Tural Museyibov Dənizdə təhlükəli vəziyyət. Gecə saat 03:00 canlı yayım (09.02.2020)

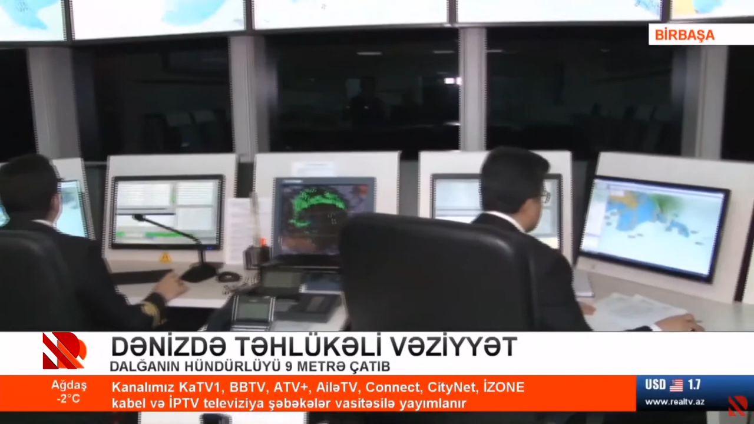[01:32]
Bəli, vəziyyət gördüyünüz kimi belə müşahidə olunur və iş gedir, vasitəsiz xidmət gedir, istənilən saatda, yəni günün istənilən saatında yaxınlaşıb görə bilərsiniz. Yəni yuxarıda monitorlarda gördüyünüz kimi, məsələn, görürsüz, orada artıq lövbərlər də görsənir.
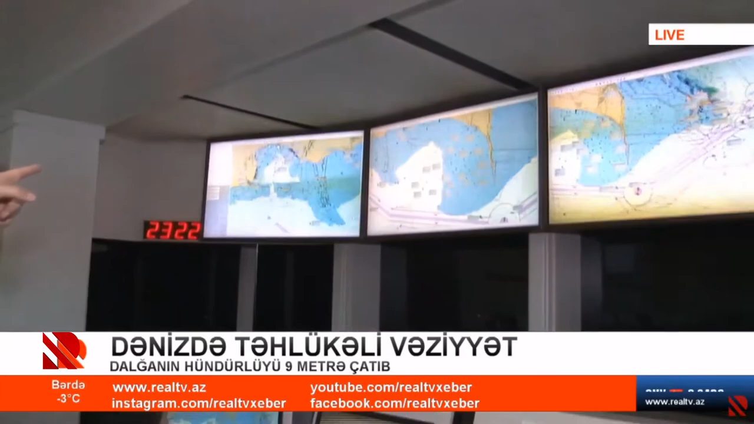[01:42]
Bu lövbər sığınacağında yerləşdirilən gəmilərdir hal-hazırda və orada belə bir məqam var, diqqətinizə çatdırmaq istəyirəm.
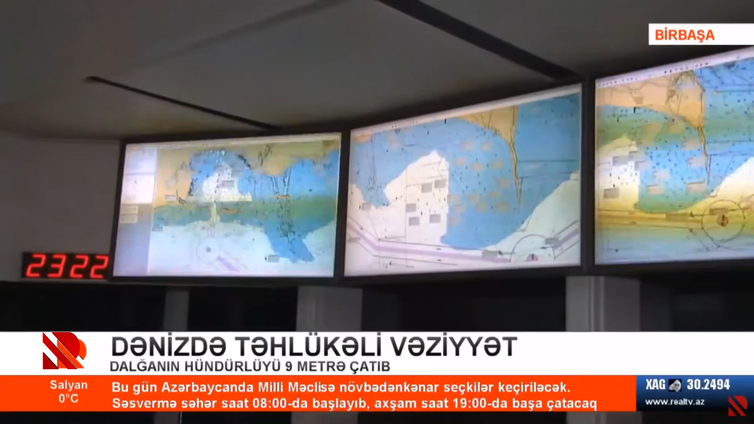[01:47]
Lövbər sığınacağında yerləşdirilən gəmilərin lövbərdə dayanması o gəmilər arasında belə deyək ki,